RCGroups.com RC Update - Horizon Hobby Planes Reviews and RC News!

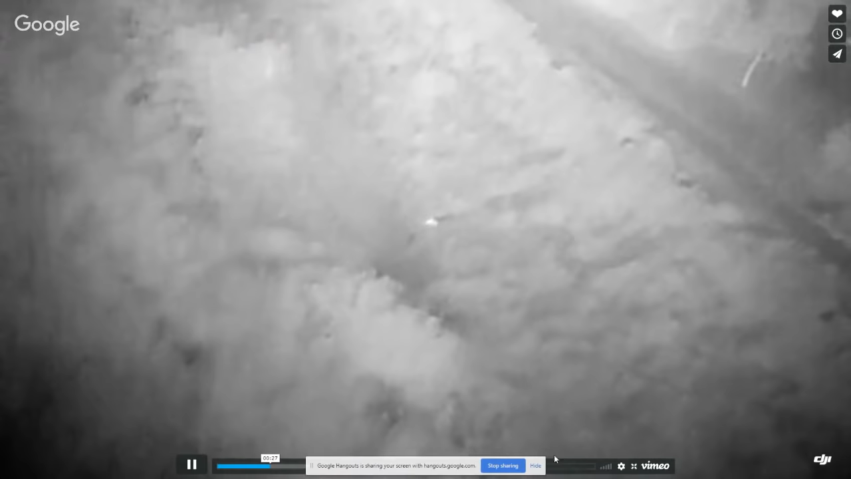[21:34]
But you couldn't see him from the road, you know, right there. There's no way you'd see him passing by. So the drone was able to, like, oh, psh, there he is, ding, bingo. They got emergency services out to him, got him to the hospital.
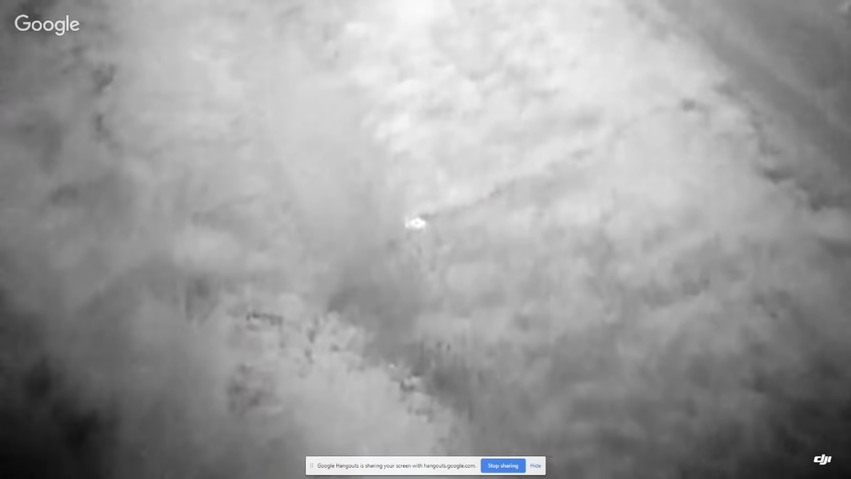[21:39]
He was in stable condition. So they ended up saving that dude's life, man. Wow, that's good for everybody.